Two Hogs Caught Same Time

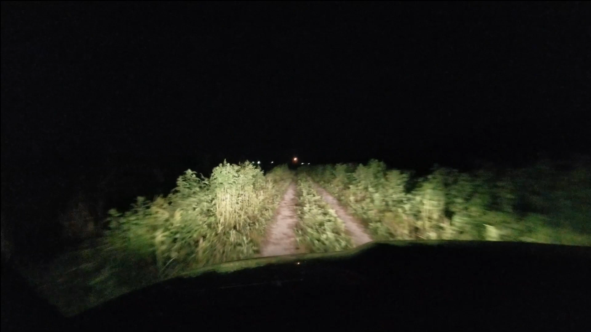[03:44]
coyote bobcat oh it might be a rock what is it i don't know like a box or something it was a fox oh maybe a bobcat it's like a fox